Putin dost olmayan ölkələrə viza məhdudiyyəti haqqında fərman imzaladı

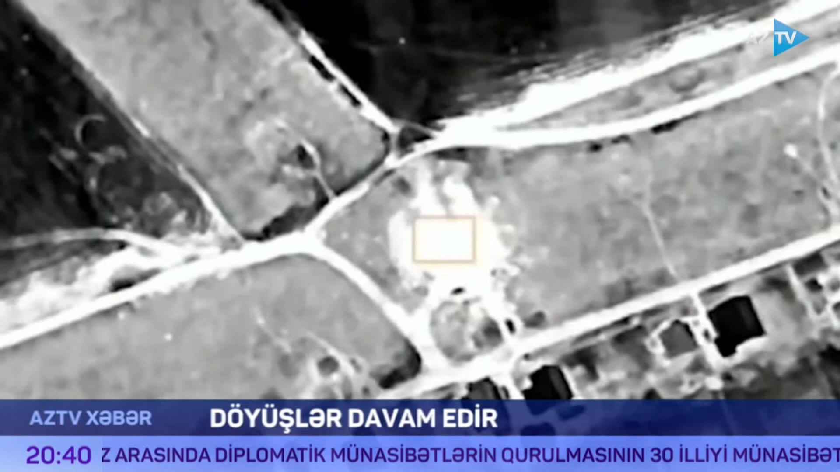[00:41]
ötən gecə Ukraynanın şərqindəki Lissiçansk şəhərində idarə etmə məntəqəsi və hərbi texnika ambarları məhv edilib.